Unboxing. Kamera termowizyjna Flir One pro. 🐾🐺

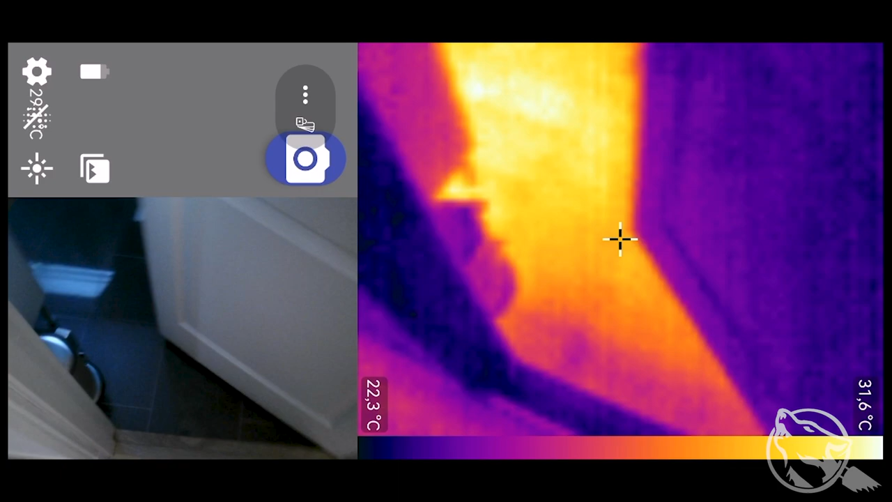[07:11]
On screen: scale top 31.6°C, scale bottom 22.3°C
Też podłogóweczka. No, wszystko widać, jak na dłoni. Tutaj coś jest ciepło.
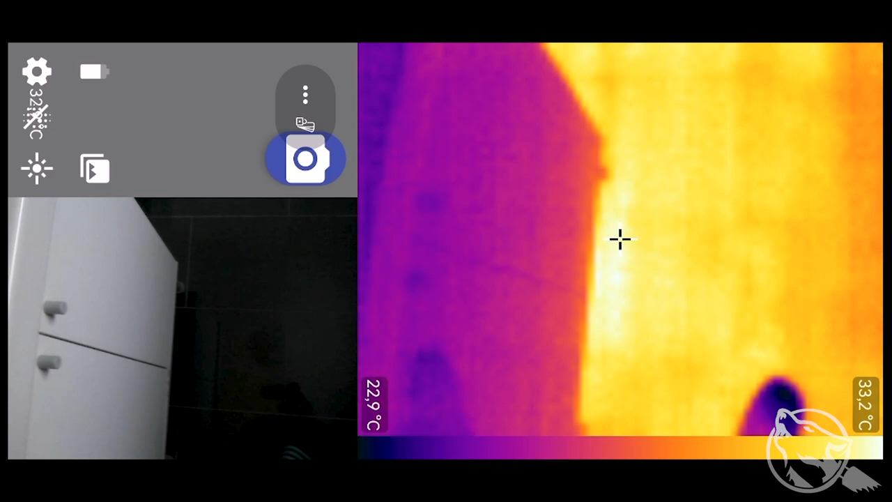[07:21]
On screen: scale top 33.2°C, scale bottom 22.9°C
33 stopnie. No i tutaj będzie zium. No, okno do wymiany.
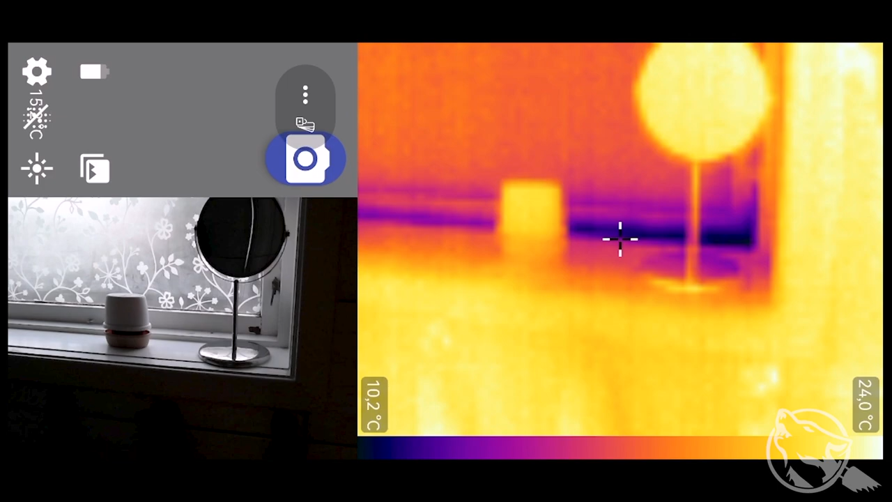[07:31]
On screen: scale top 24.0°C, scale bottom 10.2°C
A tam jeszcze robiłem taki... Aha, tu jestem ja.
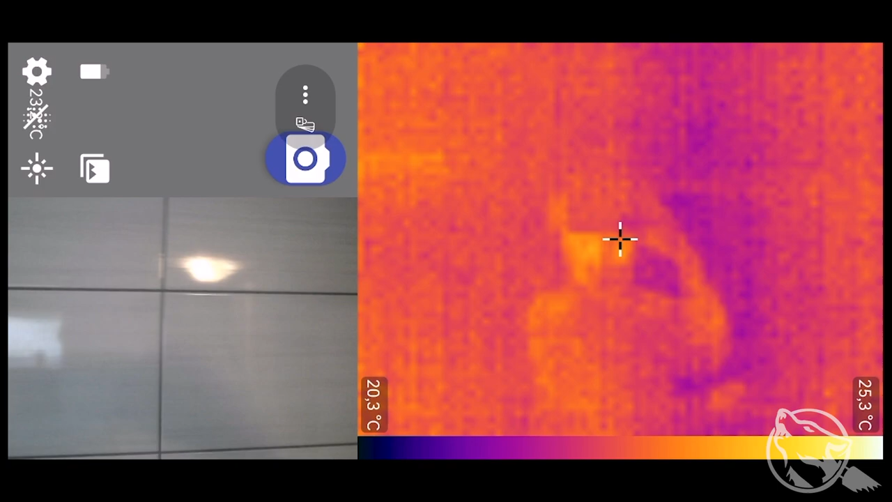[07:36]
On screen: scale top 25.3°C, scale bottom 20.3°C
Się odbijam od płytek. A tutaj jeszcze miałem wentylator wyciągowy.
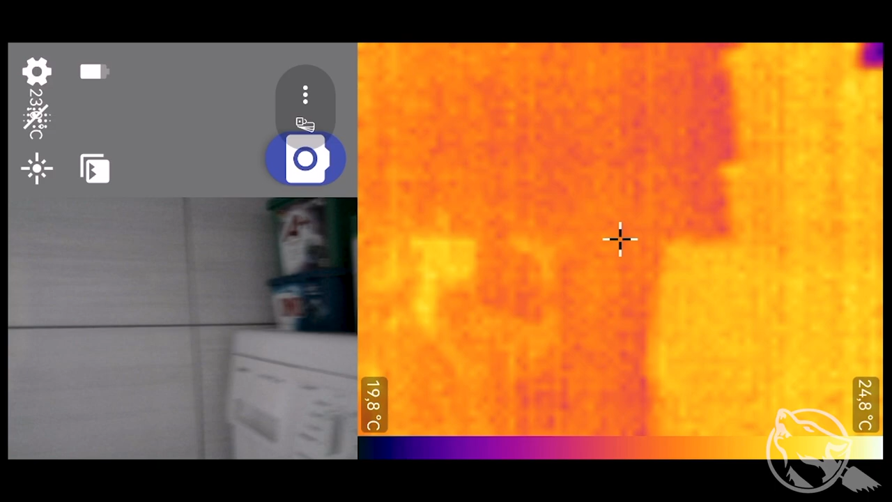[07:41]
On screen: scale top 24.8°C, scale bottom 19.8°C
I to jest teraz zakitowane pianą.
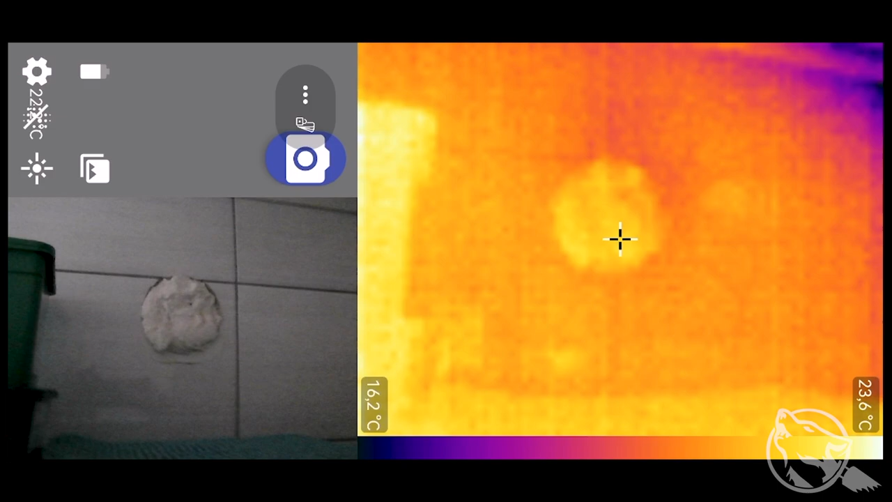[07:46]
On screen: scale top 23.6°C, scale bottom 16.2°C
No, ale tutaj dość to trzyma. O, a tam w rogu oczywiście ciągnie.
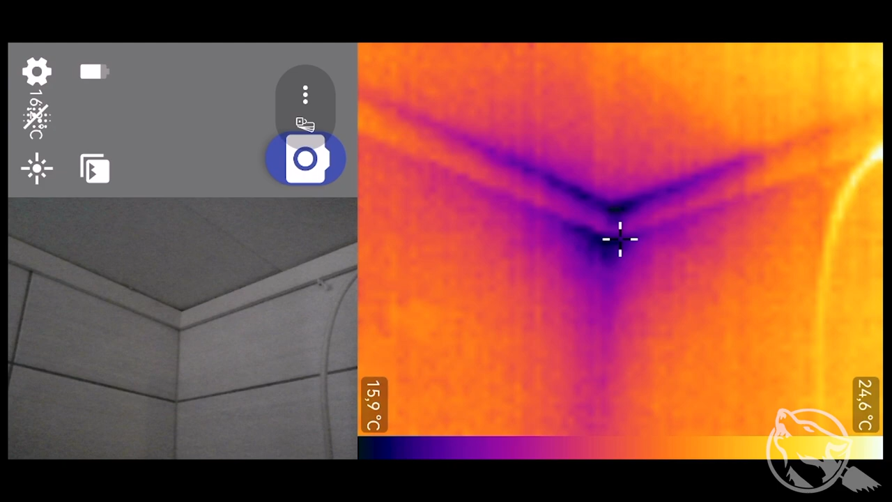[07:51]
On screen: scale top 24.6°C, scale bottom 15.9°C
Gniazdeczko. Nie ma jakiegoś większego obciążenia. Tylko tyle, co one sobie tam pracują same z siebie.
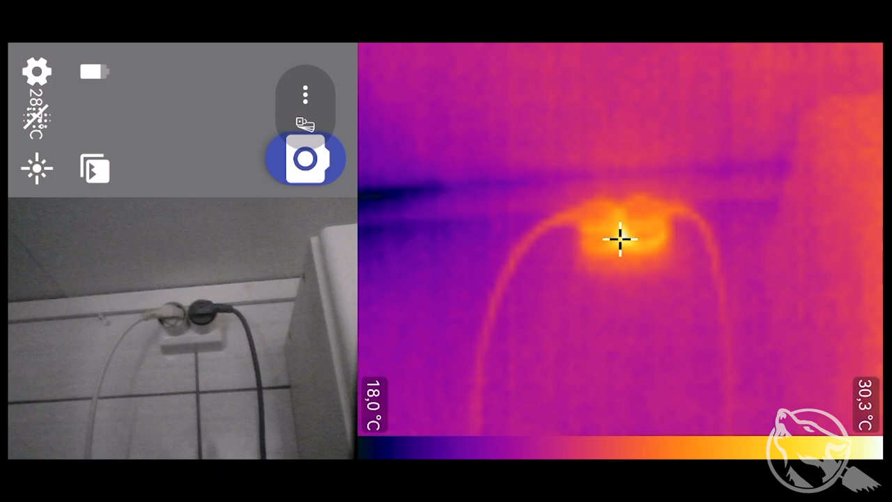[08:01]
On screen: scale top 30.3°C, scale bottom 18.0°C
A na wyciągu jeszcze zobaczmy. Tutaj będzie zapewne dość zimny narożnik.
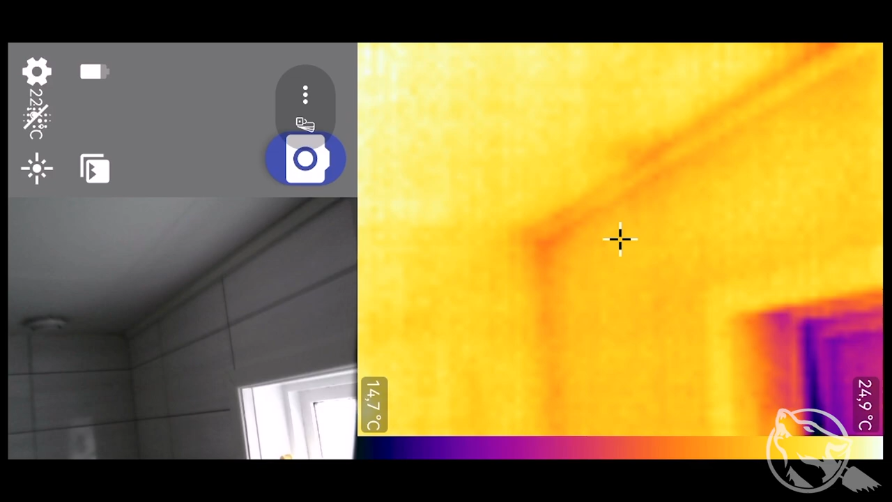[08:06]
On screen: scale top 24.9°C, scale bottom 14.7°C
Bo to jest od północy. To jest sam jakby róg, róg domu. O, a tu i co? I jakoś specjalnie tutaj różnic nie widać. Tu mamy najchłodniej.
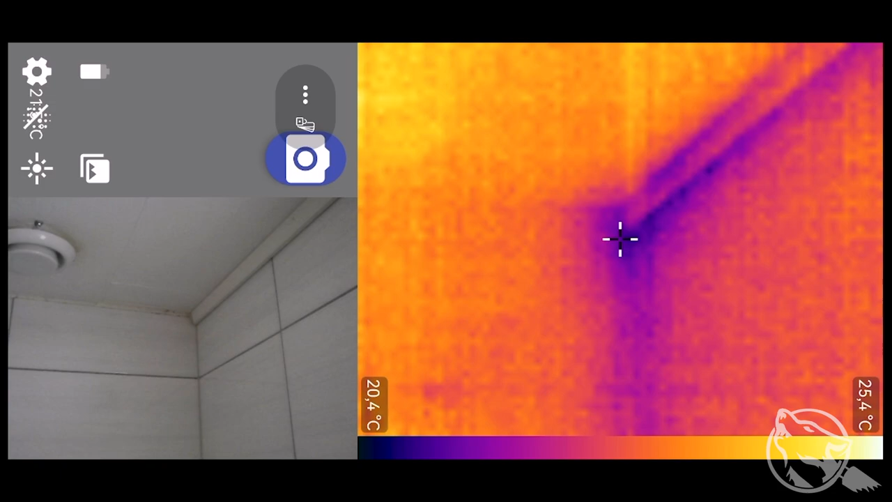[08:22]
On screen: scale top 25.4°C, scale bottom 20.4°C
20 stopni. Także takie to rzeczy. Możemy sobie jeszcze wyjść na zewnątrz.
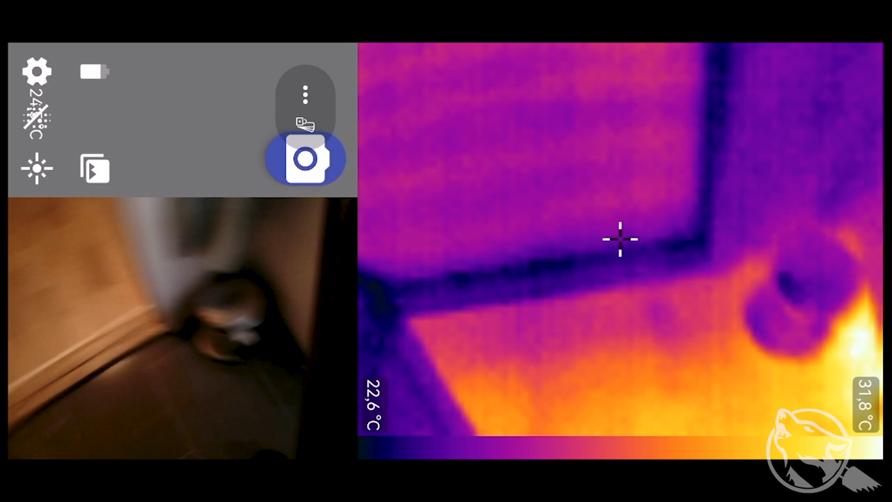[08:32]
On screen: scale top 31.8°C
I zobaczyć jak to wygląda. Nie wiem czy mówiłem.
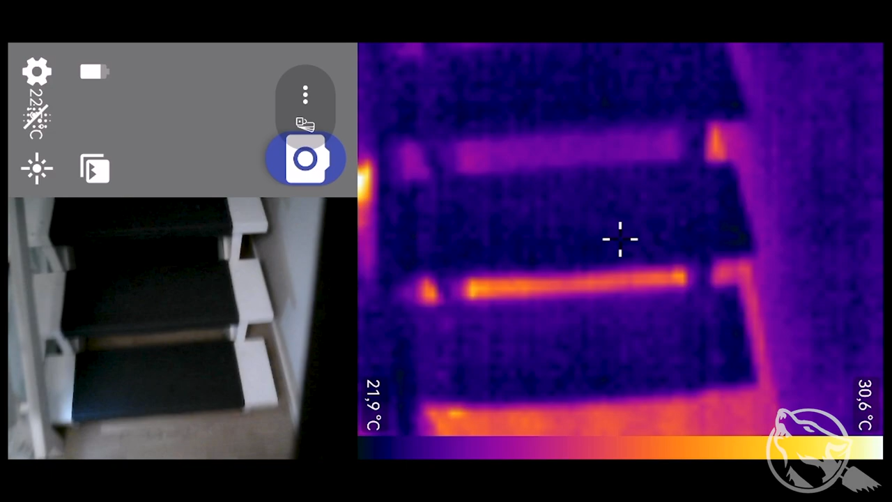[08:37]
On screen: scale top 30.6°C, scale bottom 21.9°C
Nie mówiłem. Aplikacja jest darmowa. Ale generalnie zakupiłem.
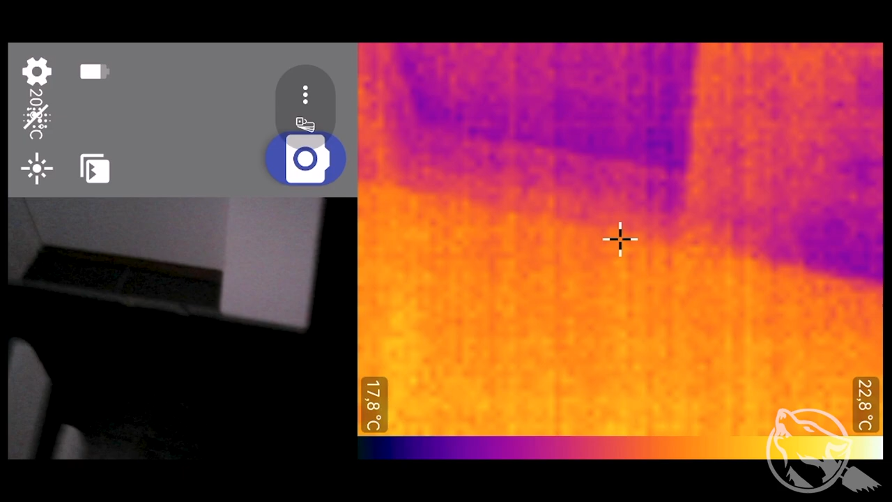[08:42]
On screen: scale top 22.8°C, scale bottom 17.8°C
O, zamek też ciepły. Może nie jakiś bardzo.
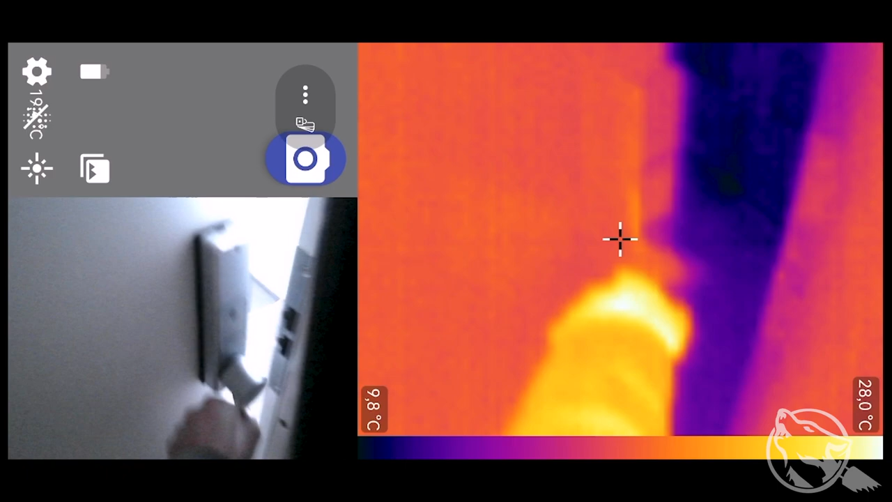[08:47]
On screen: scale top 28.0°C, scale bottom 9.8°C
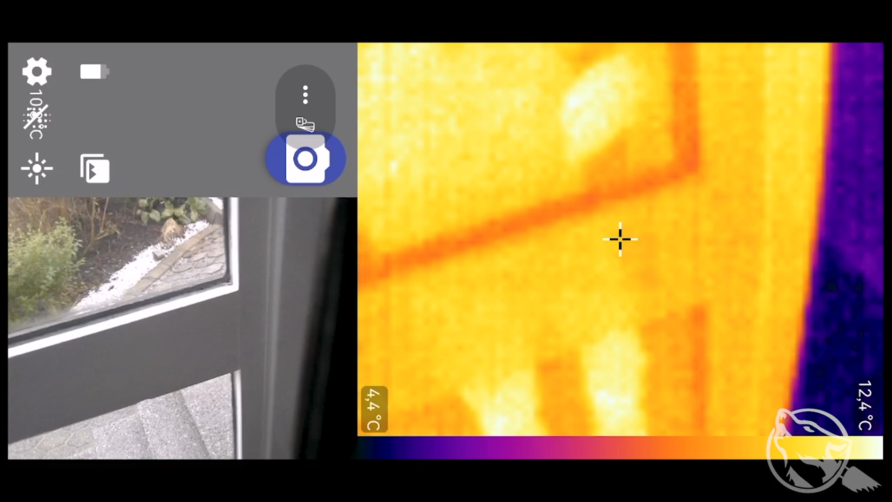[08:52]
On screen: scale top 12.4°C, scale bottom 4.4°C
Zobaczymy teraz na dół. Z dołu.
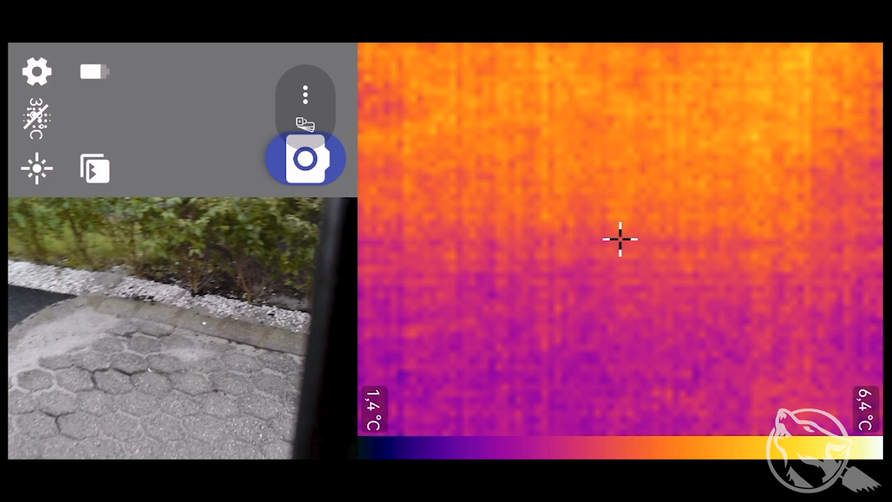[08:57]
On screen: scale top 6.4°C, scale bottom 1.4°C
Z zewnątrz znaczy się. No to tu klasycznie.
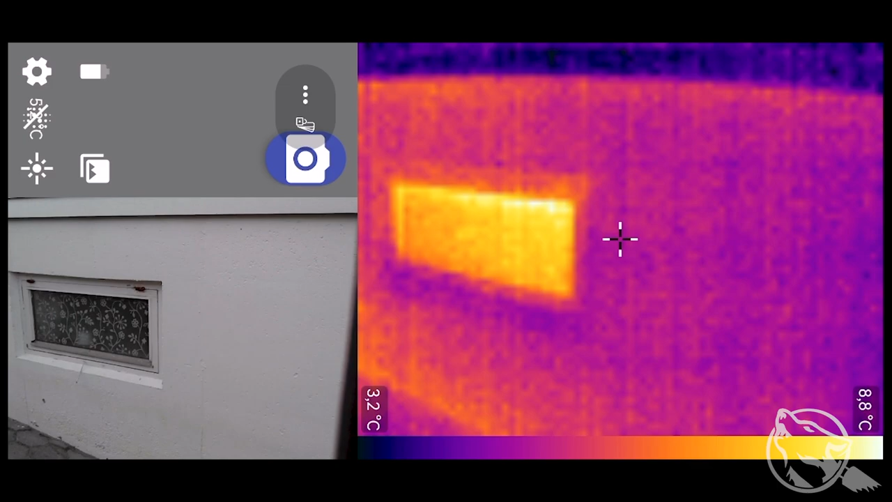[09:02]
On screen: scale top 8.8°C, scale bottom 3.2°C
Okno przy oknie ucieka. Tu góry oczywiście przy oknach. Również smaże. A coś się rozkalibrowało. Można sobie zrobić. W takim razie przesunąć tą kropkę może na górę. No. Także.
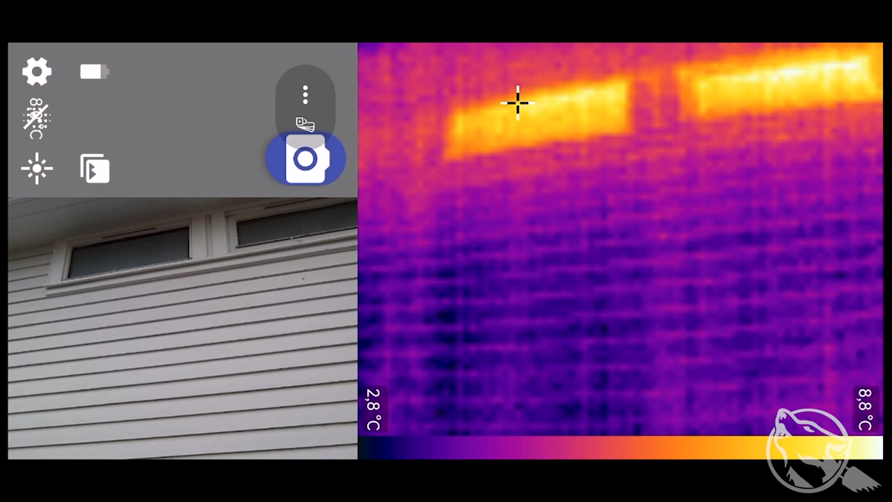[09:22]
On screen: scale top 8.8°C, scale bottom 2.8°C
Tutaj są straty ciepła. Tutaj była kratka. Ona jest zakitowana. Zapianowana. Ale tutaj troszkę też ucieka. Możemy sobie jeszcze przejść.